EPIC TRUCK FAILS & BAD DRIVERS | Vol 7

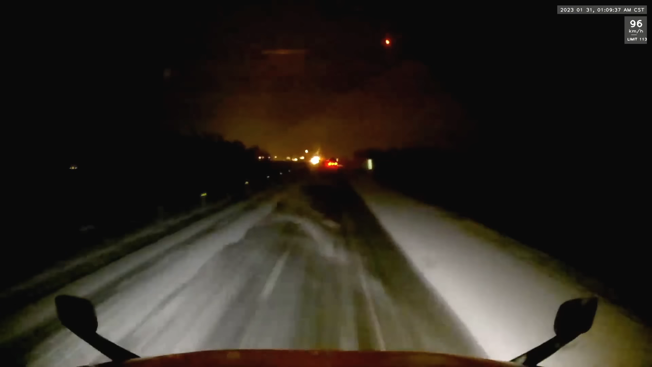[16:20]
All right, this is my rant. All right, we're going a little too fast right here. Don't you guys agree? Oh, there they go. They're spinning around. They hit some ice. They all hit some ice right here. And this is what happens when you guys go way too freaking fast. Now you can't even stop. Look at this guy. Barely misses people trying to get out of their truck. I hope everyone's okay. Because listen, ain't no load out here worth your life.
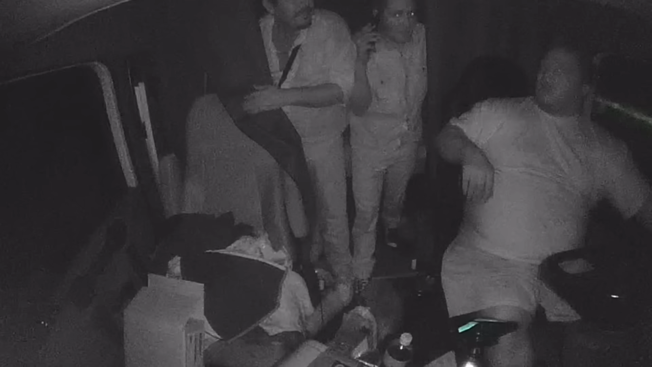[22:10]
So, as you can tell, the illegal immigrants, illegal aliens, snuck into this driver's truck while he was away, obviously, and got in his sleeper, okay? And this is a daggone problem that's been going on.